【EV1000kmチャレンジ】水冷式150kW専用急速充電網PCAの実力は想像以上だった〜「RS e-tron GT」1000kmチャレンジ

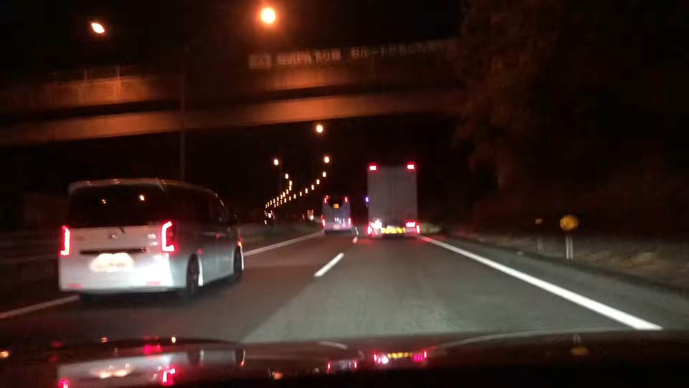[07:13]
さあ、1000キロチャレンジがね、スタートしていますけれども、これいつも通りチェックしますけれども、今ね、こちら、御殿場ですね、御殿場の手前からですね、山登りの道です。で、まあね、いつも通り交通量が多いので、ここね、後でリダクションしますけれども、A ダスですね。だから今制限速度、まあ、プラス 10% ちょい、まだ走れてないぐらいなスピード感で走ってますけれども、
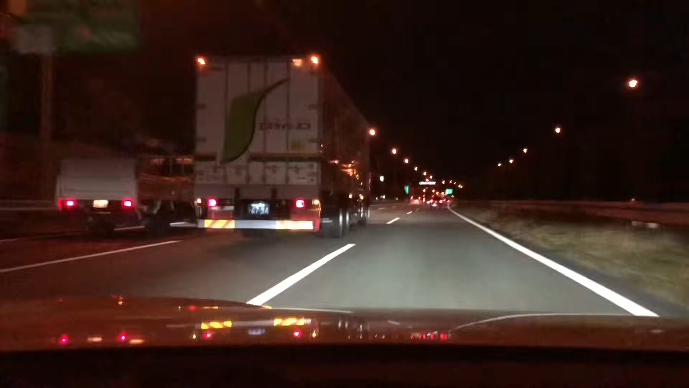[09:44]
てか今年度までか、2024年3月ぐらいまで工事がありますので、やっぱ混んでますね。さあ出口です。今の時間が、はい、ズバリ21時25分ということなので、帝国より2分遅れてますね。まあ、なので渋滞2分マイナスと、これをね最終的なタイムにリアクションしていくということになります。はい、ということでね、ここから120キロ制限がガンガン始まりますので、
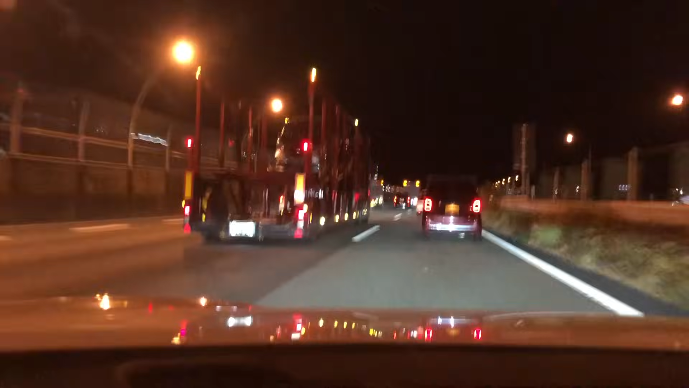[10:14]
さあ120キロ制限の電費どれぐらいか、そして四日市到着で充電残量どれぐらいなのかっていうところも含めてね、レポートをしていきたいと思います。
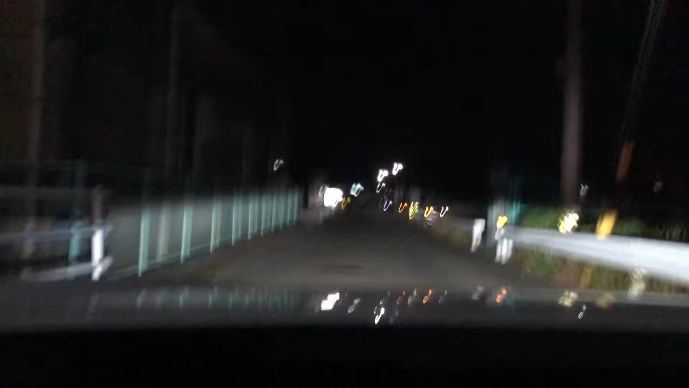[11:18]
はい、ようやくですね、ポルシェセンター四日市に到着しました。